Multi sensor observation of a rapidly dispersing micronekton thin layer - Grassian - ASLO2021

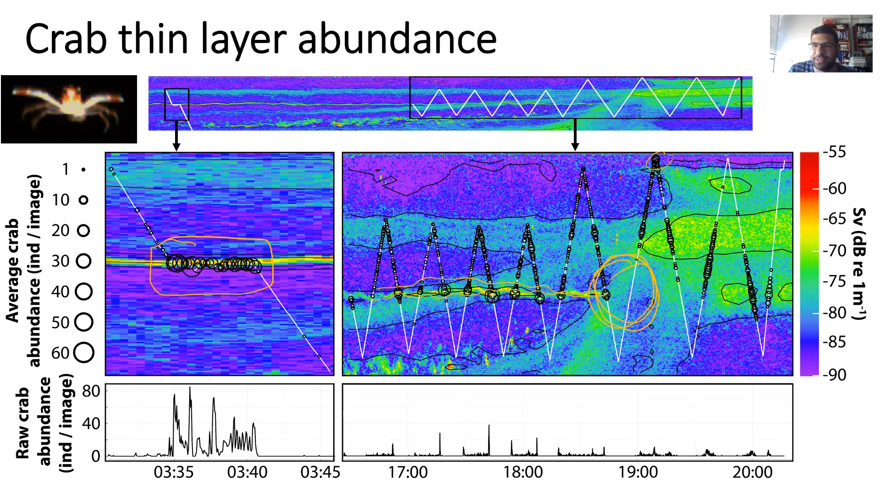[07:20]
And what's really apparent is this rapid loss, this is this near instantaneous loss of that thin layer formation. They have a surface expression immediately after and an apparent descent. And so the acoustics really helped contextualize this event.
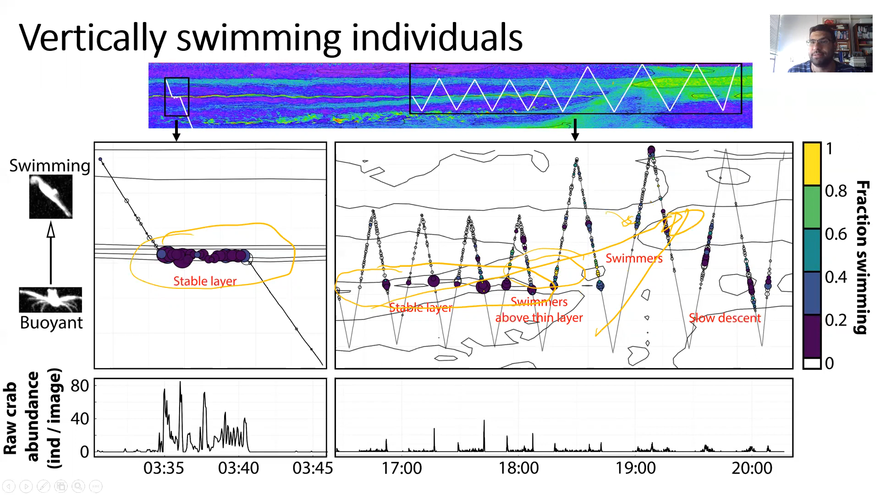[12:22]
But what really is interesting is, after the dispersal, their maximum occurrence at this much shallower depth, about 60 to 80% of those were swimmers. So they were really employing this rapid escape response to do this really rapid vertical redistribution. And so, you know, it was apparent that the response that this thin layer